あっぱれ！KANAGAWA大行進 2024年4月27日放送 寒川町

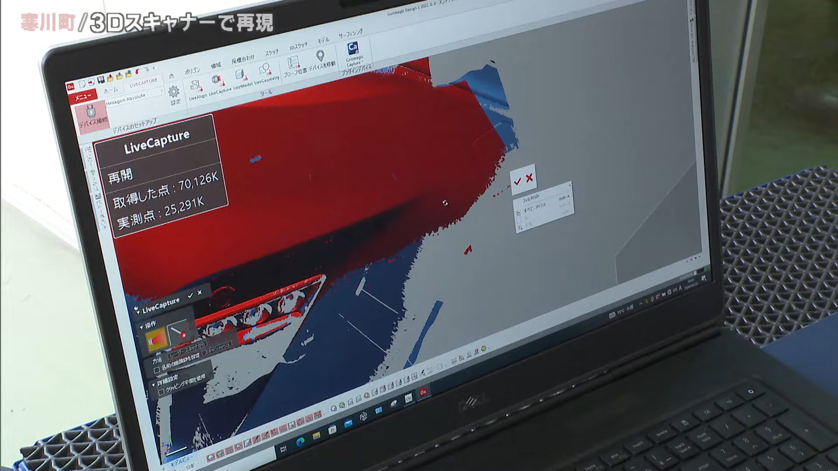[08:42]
あ、 え、これ色は関係ないんですか。 はい、色は関係ないです。 あ、なるほど。
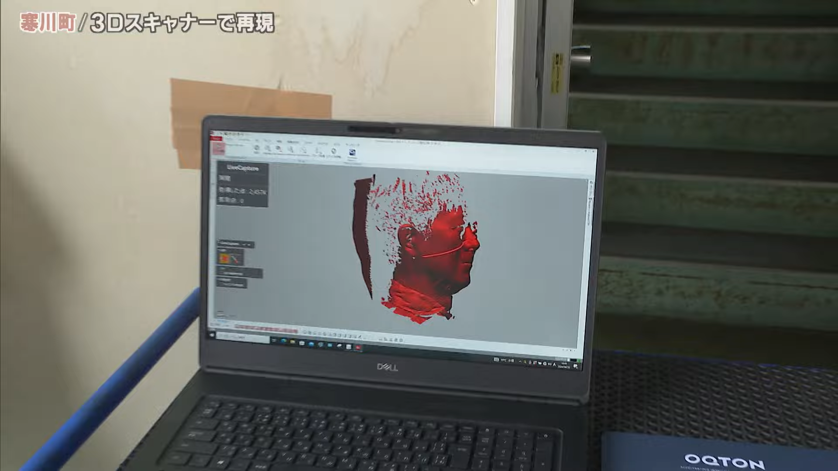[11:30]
肌の質感とかまで、はい、うわーすごいすごーい、
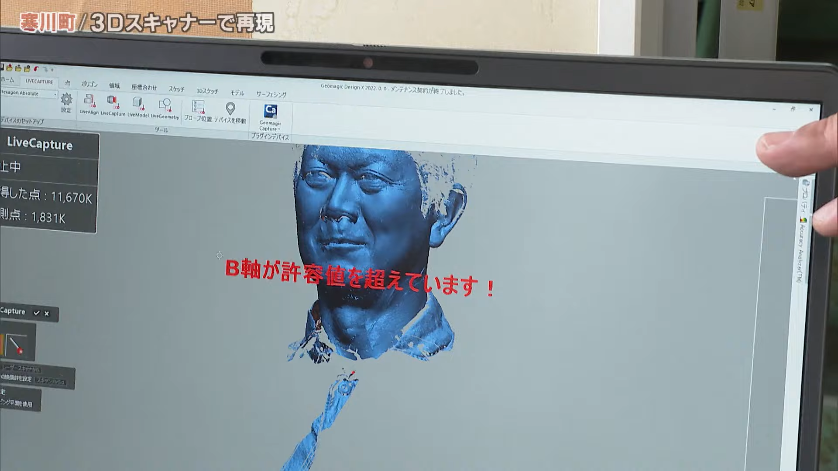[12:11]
っと拡大してくれる、 はい、すごい、 ちょっと待ってください。
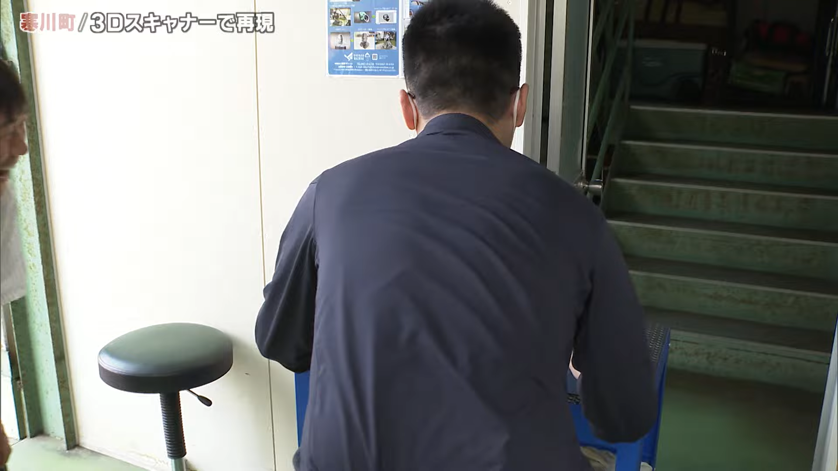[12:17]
え、 ああ、 今ちょっと拡大して、 うわ、面白い、 はい、シワとか、
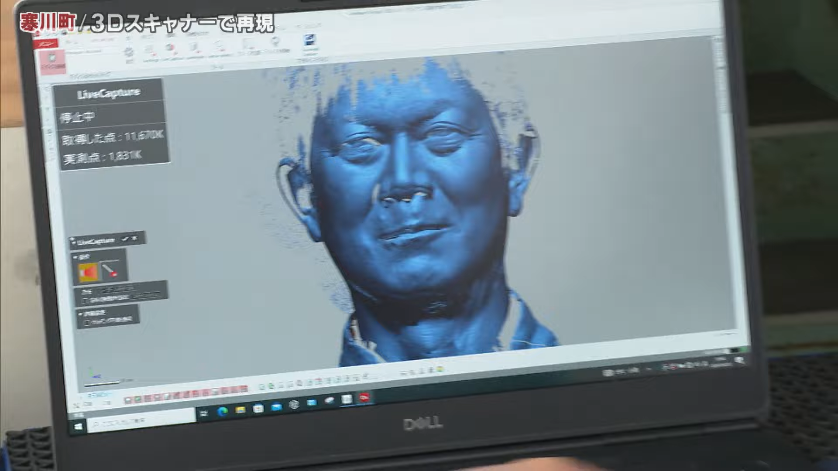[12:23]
この辺のシワ、 シワちょっと拡大できる、 なんか肌、お肌の質感まで、 うわわわ わわわわ、
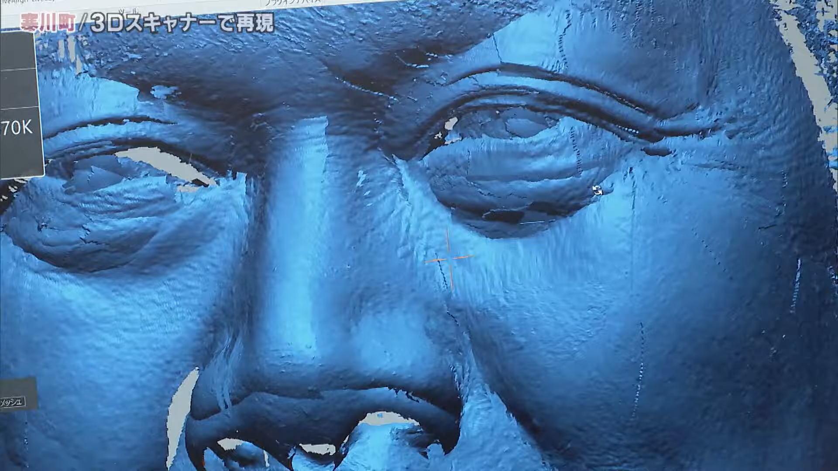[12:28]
やめて、恥ずかしいからやめてください。
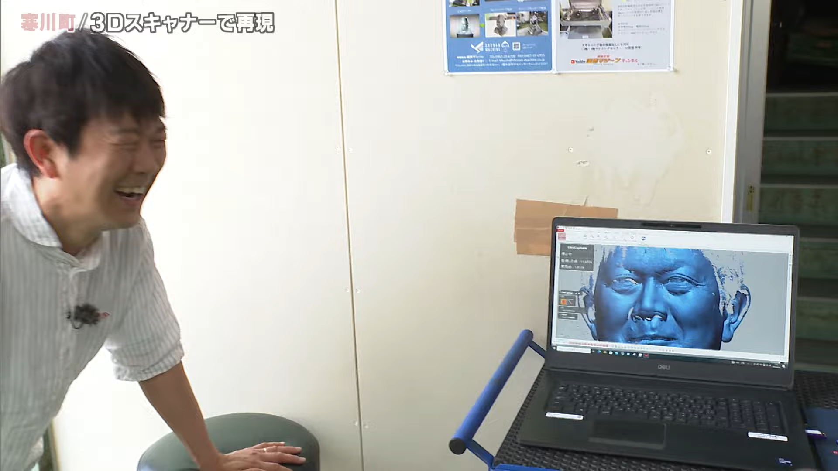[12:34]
ここまでちょっと、 はい、 はい、 ね、 すごい、 メイクして、表情綺麗にしてくれてるのに、 全部、全部出てます今、 はいはい、 恥ずかしい、 こんな感じで、 リアル、 はい、
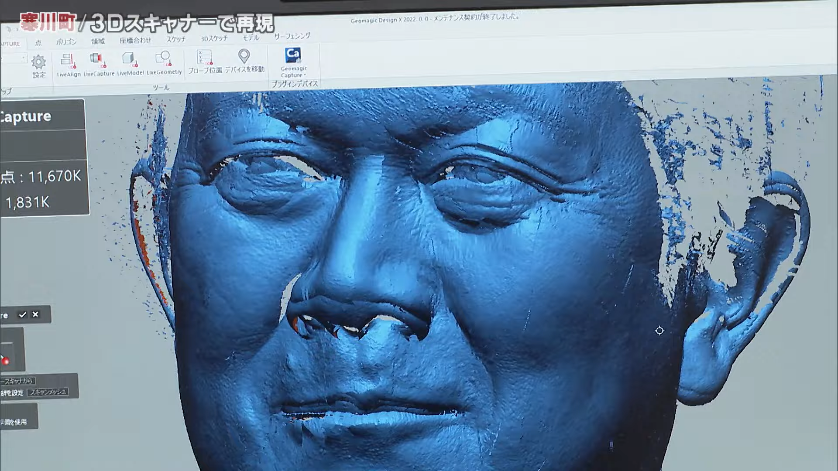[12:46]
いやー、 このシワとか、この辺もすごいですね。